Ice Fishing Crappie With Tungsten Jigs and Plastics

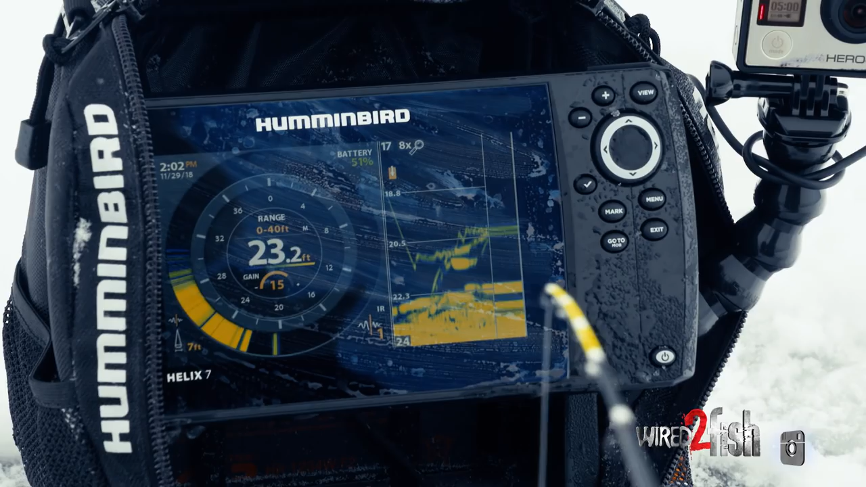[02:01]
On screen: depth 23.2 ft
What we're finding is these fish are coming right in through the schools of crappies. So it's a little harder to decipher what's perch and what's crappies.
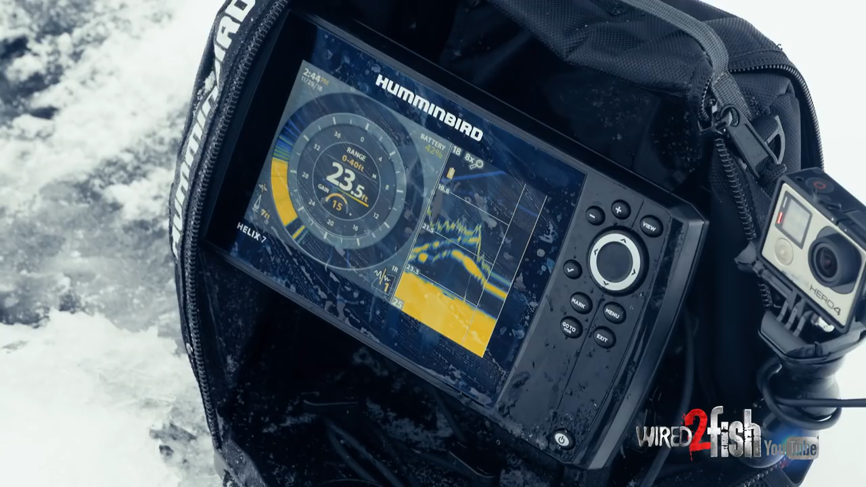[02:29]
On screen: depth 23.5 ft
And when I say suspended, I mean fish that are visible off of the bottom. Now, when I drop down and there's nothing down there and I see fish coming off of the bottom, generally that doesn't really trip my trigger.